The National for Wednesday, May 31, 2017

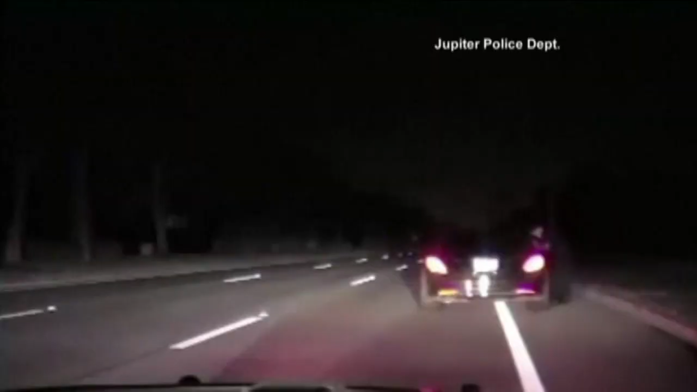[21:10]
You know the reason I'm out with you now? No. It's because you're stopped in the road. It was taken by the dashboard camera in the police vehicle, showing Woods getting out of his vehicle early Monday morning and going through sobriety tests.